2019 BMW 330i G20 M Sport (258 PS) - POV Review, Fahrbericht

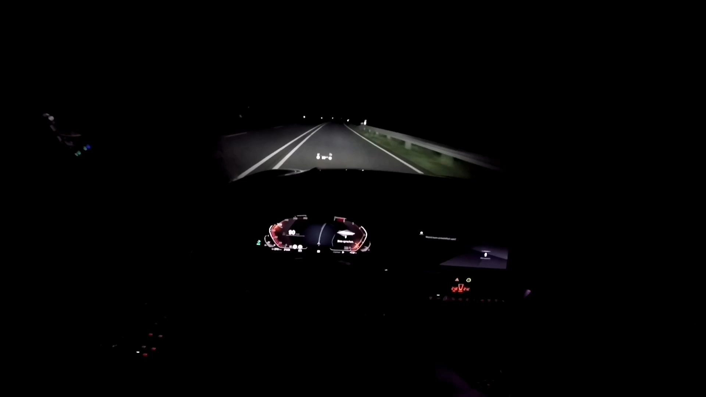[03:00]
Meiner Meinung nach ist es auf jeden Fall das Geld wert. Man hat im Dunkeln eine optimale Sicht.